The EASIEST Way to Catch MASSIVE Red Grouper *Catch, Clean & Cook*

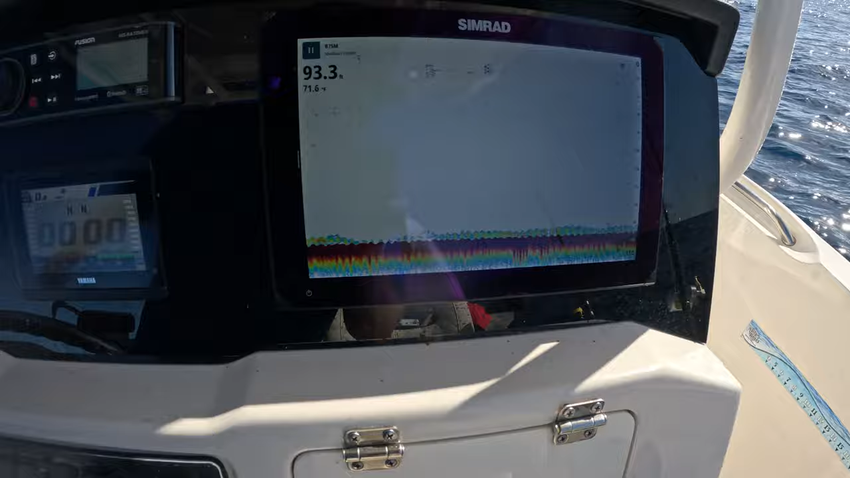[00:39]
Simple knocker rig, three ounce lead and 95 feet of water.